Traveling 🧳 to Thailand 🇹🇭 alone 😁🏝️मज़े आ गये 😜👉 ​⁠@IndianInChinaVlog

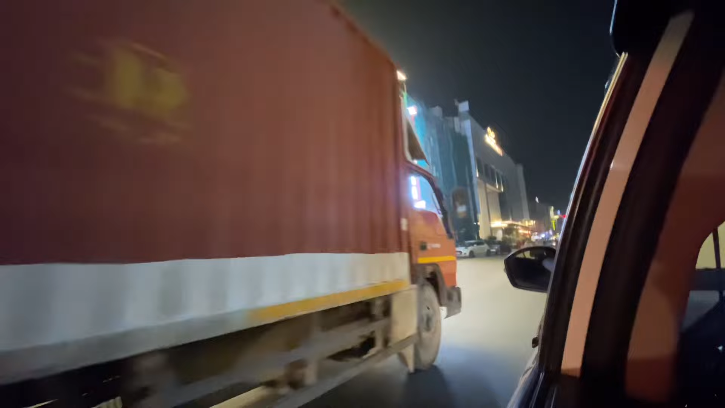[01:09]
ये देखिए दोस्तों दिल्ली की सड़कों पे थारा भाई, रात के 1 बजे
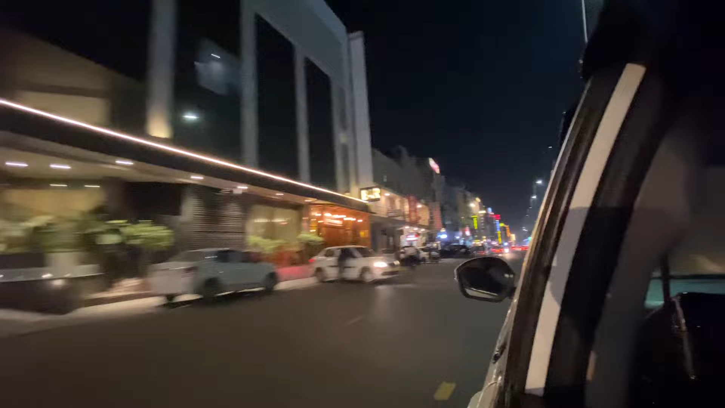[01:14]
भाई एकदम सुनसान पड़ा भाई, सारा एकदम सुनसान।
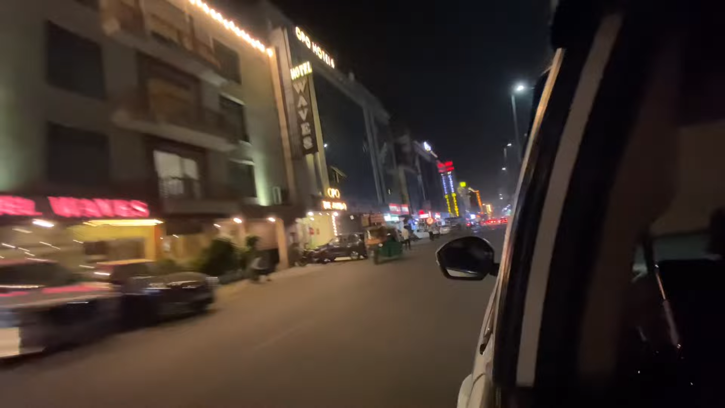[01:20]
ये सारे होटल है भाई, महिपालपुर के आसपास के होटल है, एक से एक बढ़िया होटल। चलो भाई एयरपोर्ट पहुंच गए, फिर से वीडियो कंटिन्यू करूंगा आपके साथ।